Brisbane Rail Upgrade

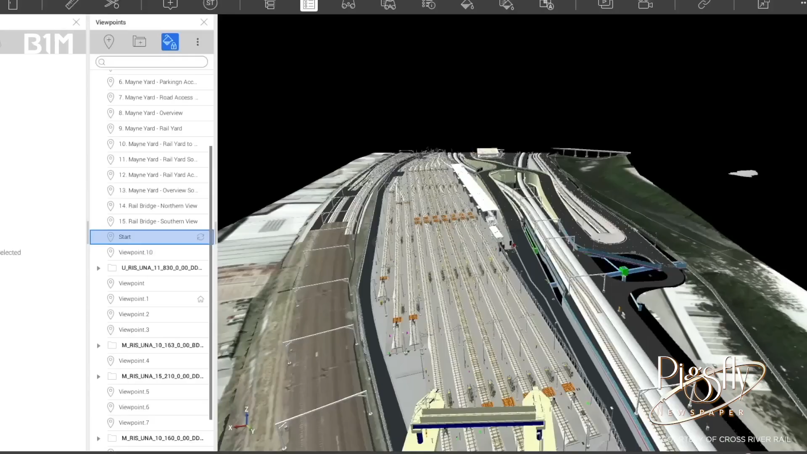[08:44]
This was all made possible thanks to the early integration of a digital twin of the entire project.